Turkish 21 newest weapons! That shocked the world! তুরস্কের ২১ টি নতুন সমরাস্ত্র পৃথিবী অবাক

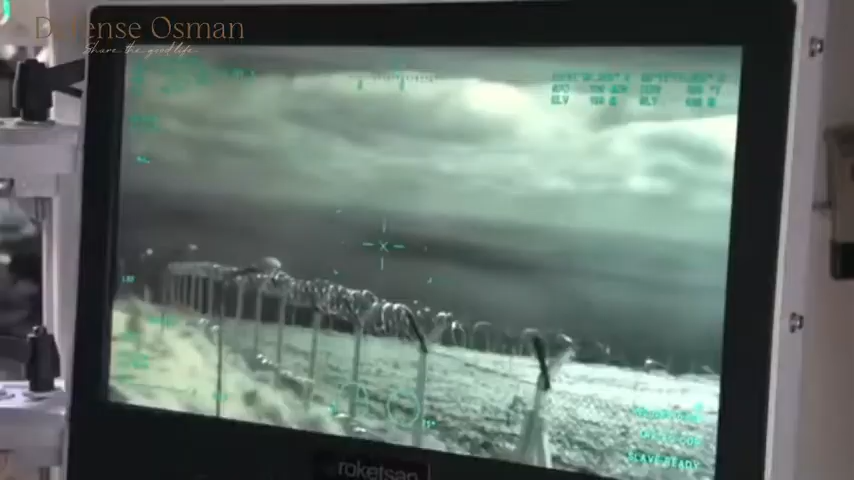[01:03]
missile system under production by Turkish arms industry manufacturer Roketsan.
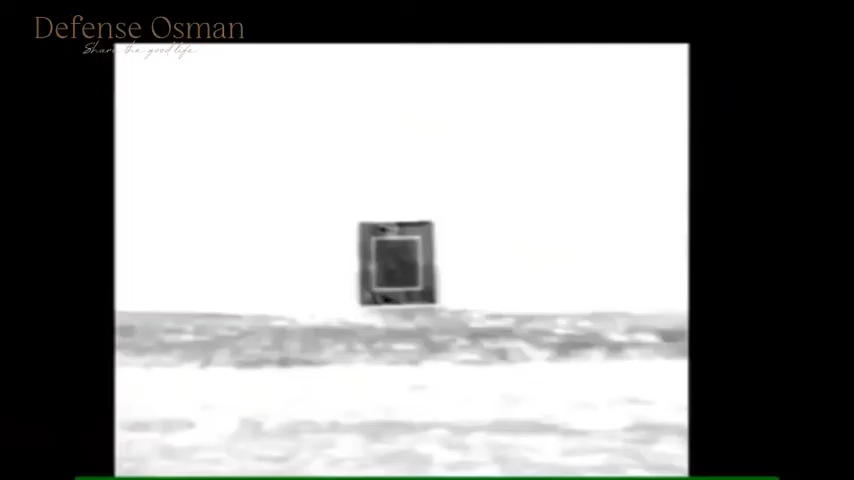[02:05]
The engine is of reduced smoke design, with IM properties.
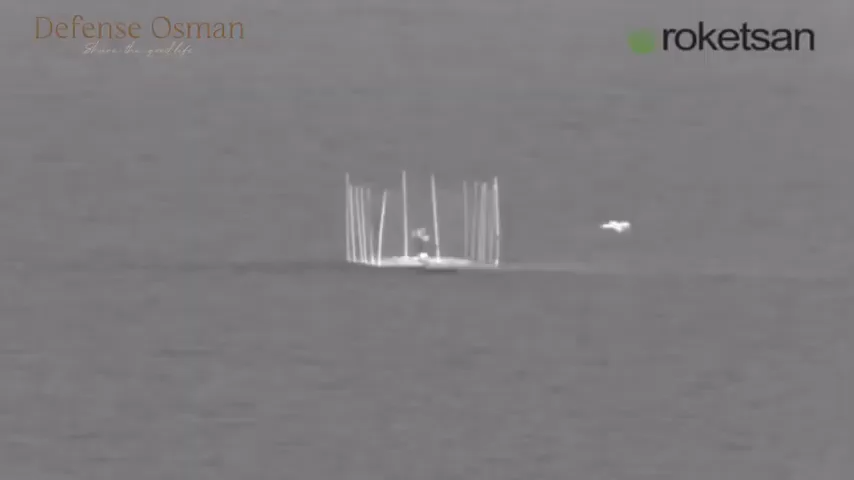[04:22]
Missile is ultra-sea skimming as it approaches the target.
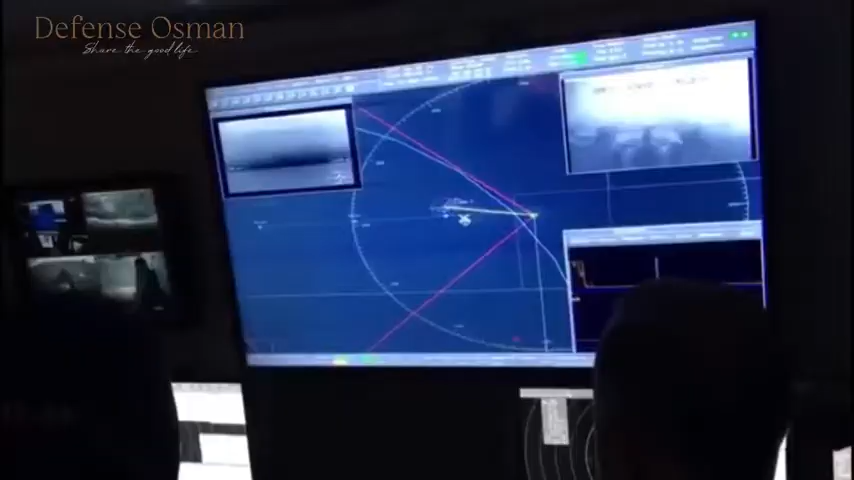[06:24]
It will come in the form of an integrated mast combining four main sensors from top to bottom.